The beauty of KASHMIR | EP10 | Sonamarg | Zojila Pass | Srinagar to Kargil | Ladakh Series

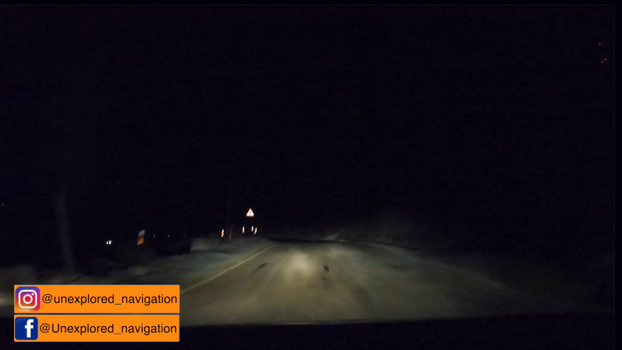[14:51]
विजिट करेंग है और रोड यार रोड बहुत अच्छी बनी हुए कहीं पर भी कोई भी पैचेस खराब नहीं है बिलकुल मक्कन जैसी रोड है अनदर ना पा जाओगे कारगिल झाल